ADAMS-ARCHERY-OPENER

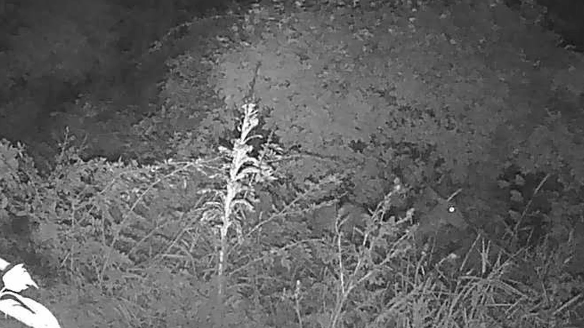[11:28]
I can't tell the age though, it's camera quality, but a few good does walking around.
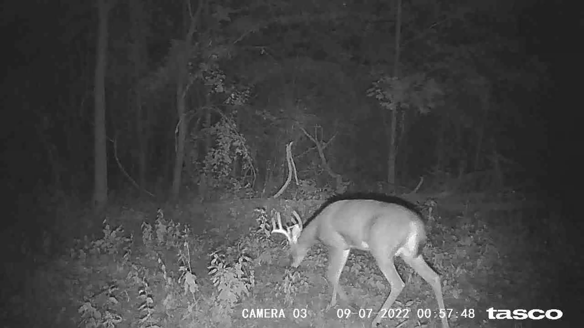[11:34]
Lots of young ones though. So we're gonna sit tight for a little bit. We got a long sit. Longer. Probably got another 3 hours before we're done.